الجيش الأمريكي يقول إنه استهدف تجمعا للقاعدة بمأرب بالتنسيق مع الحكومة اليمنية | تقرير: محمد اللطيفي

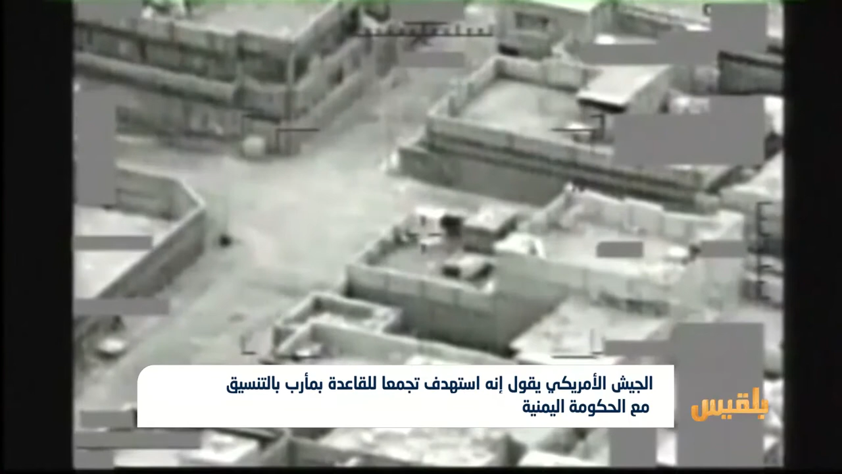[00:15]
حلقت في سماء منطقة الختلى بمديرية الجوبة في مارب وشنت قصفا
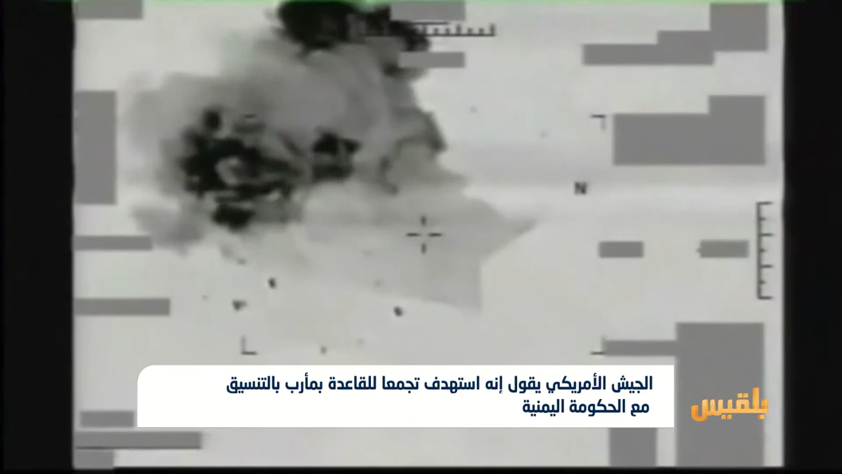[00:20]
جويا مكثفا على عدة منازل يعتقد أنها تابعة لعناصر تنظيم القاعدة القيادة العسكرية المركزية الأمريكية أكدت في بيان